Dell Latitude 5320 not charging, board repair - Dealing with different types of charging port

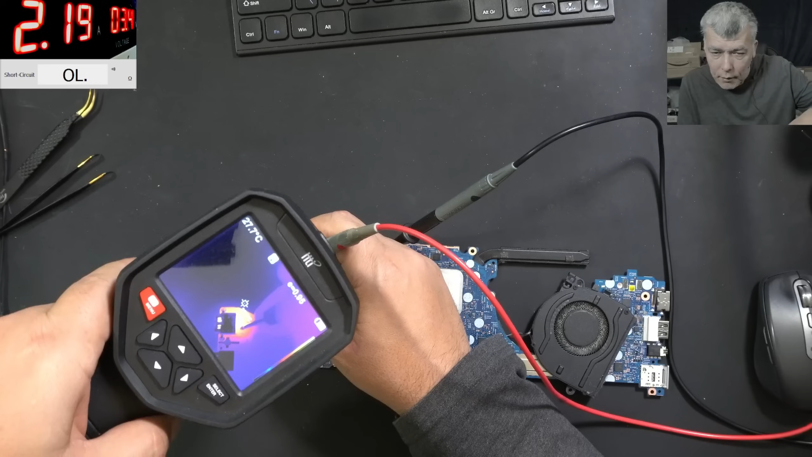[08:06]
and check there huh i think it's the port itself or not